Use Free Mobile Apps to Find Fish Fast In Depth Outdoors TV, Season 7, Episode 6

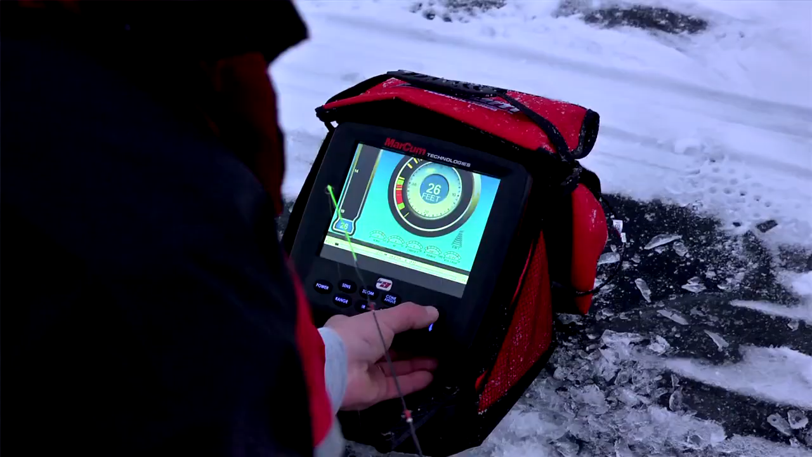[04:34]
On screen: depth 26 ft
I'm gonna go into zoom here and drop it into 5 foot mode. Open that up a little bit.
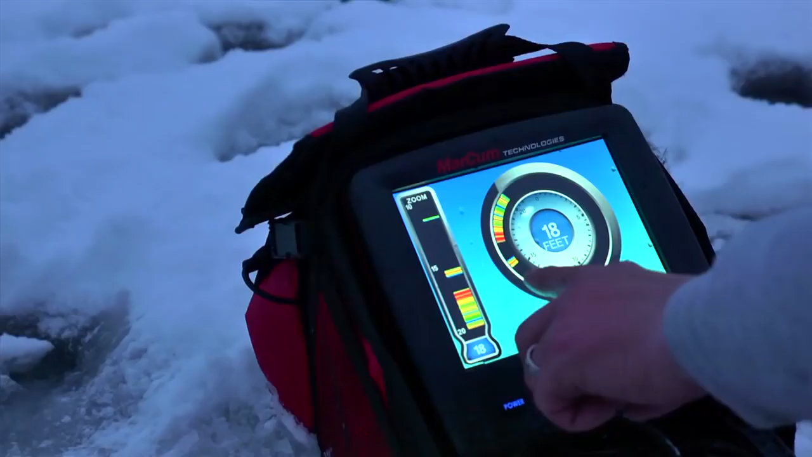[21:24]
It's dropping down. What I have here are two really nice marks. One on the bottom there, just a thick band of red. That's what it's all about. When you drop your transducer in the hole or after you unhook a fish and you drop your jig back in the water, that's exactly what you want to see.
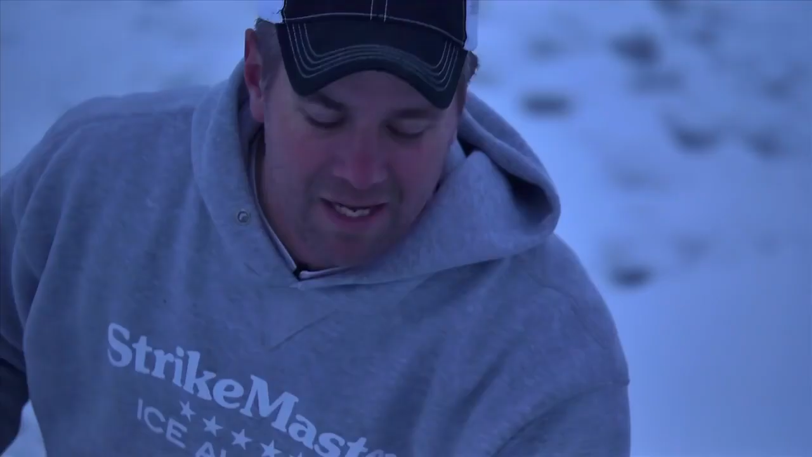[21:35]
There's a couple in there now. I want that big one. You see that big thick mark of red down there?
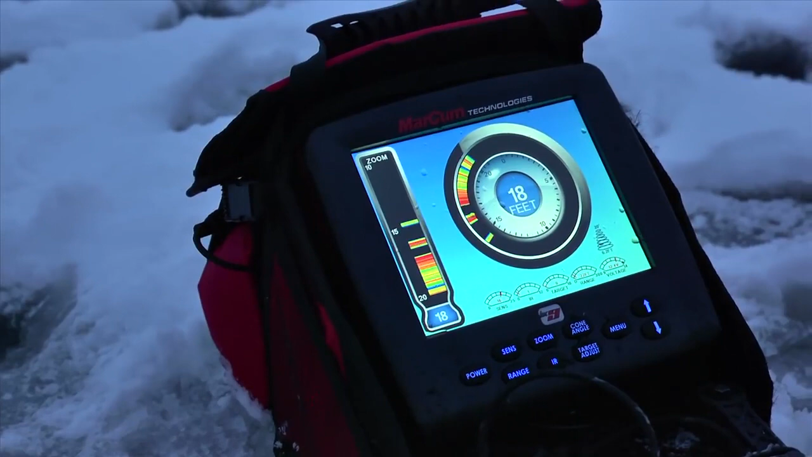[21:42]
On screen: depth 18 ft
That's the one I want. Of course, what usually happens is one of his little buddies ends up streaking in and taking the bait instead. Yep, here comes one of his little buddies. Keep away, keep away. Speaking of what you want to see, I'm not seeing it, so.